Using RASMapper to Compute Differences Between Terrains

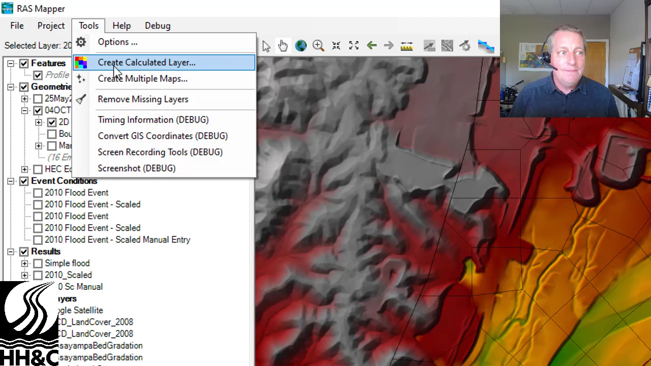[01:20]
It's called create calculated layer. And so you'll go up there and select that. And then you can add all sorts of layers in here. You can do all sorts of cool math. This is a little bit like the rules editor. It's really powerful, but it's also a little intimidating.
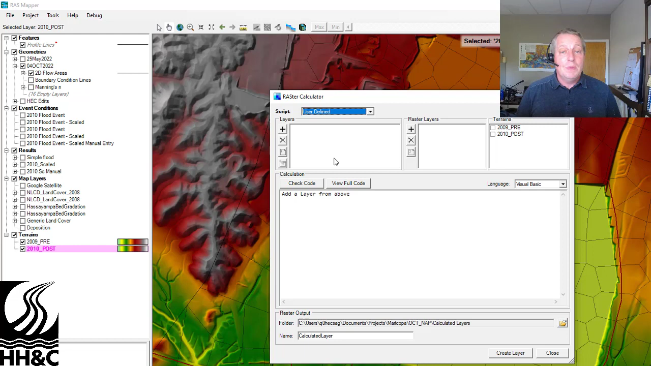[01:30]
But the cool thing about the terrains is that they're already here. And so you can come in here and you can click on your terrains. You'll see is that now we have these terrains kind of as variables in here.
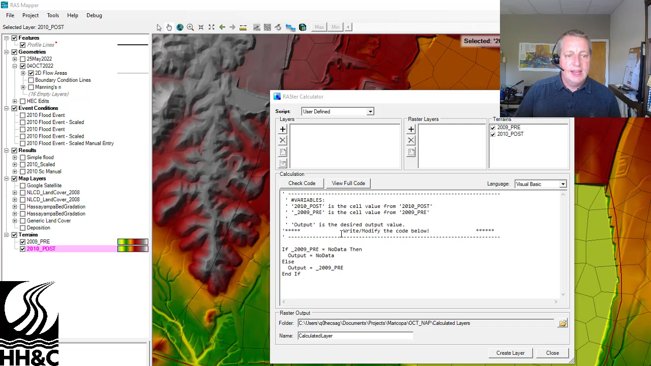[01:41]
And the first question is, you know, if the terrain has no data, well, then you don't want anything to happen in your output. But if it does, you want to do some math. That's what this if else statement says. And so we actually want to check and make sure that both of our terrains have data. So we're just going to copy this. And we're going to say and also.
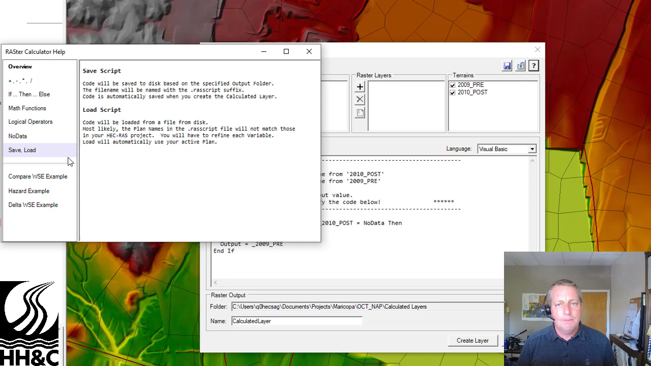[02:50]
But here we go. We say if the 2009 pre is no data and also the 2000 post is no data.
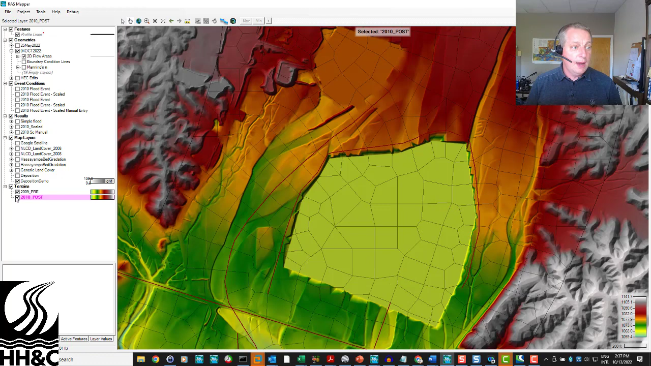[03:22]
It's going to do the math a little bit. And then here's our deposition demo. Now, we bring it in in this really lame grayscale because we actually don't know what you just differenced.
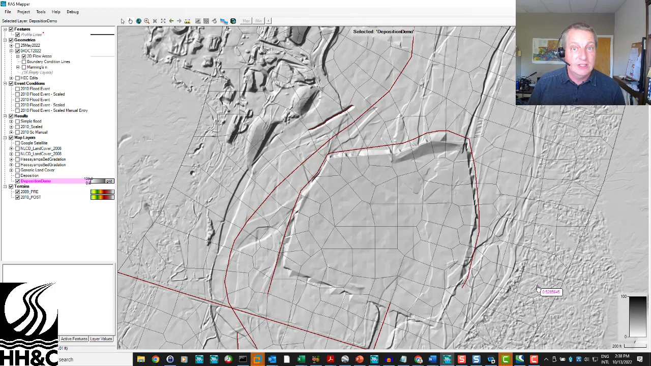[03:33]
And so what we're going to do now is we're going to come in here and we're going to change it to the standard deposition option or the standard bed change option.